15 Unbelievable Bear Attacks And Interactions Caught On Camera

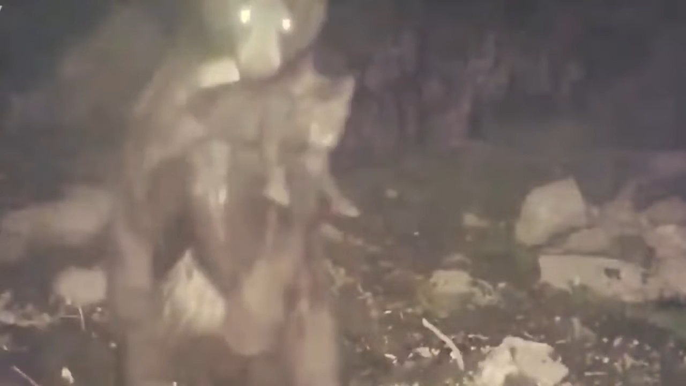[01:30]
The bear managed to catch one of them, the baby wild boar.
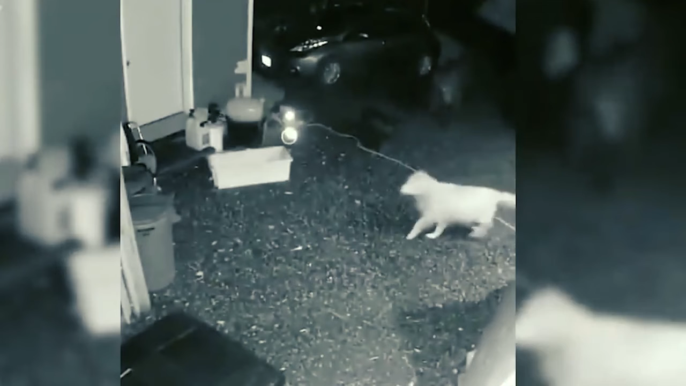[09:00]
Amazingly, this dog didn't run away even though it wasn't tied up by its owner. The bear walked closer and closer to the dog while the dog kept barking at it. It's a tense situation, as I can't imagine what would happen if the bear attacked the dog mercilessly. The dog remains unmoved from its place, and is ready with all the consequences.
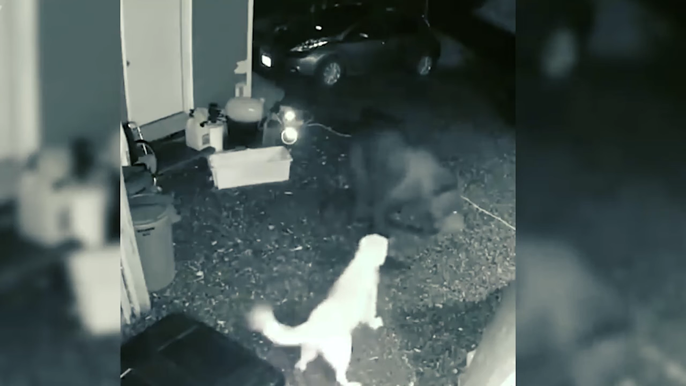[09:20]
Luckily, the bear seemed to be lazy to fight, and it left the dog. That's all 15 unbelievable bear attacks and interactions. On camera, please leave your comment below which one is your favorite. Forget to like and subscribe if you enjoy this video.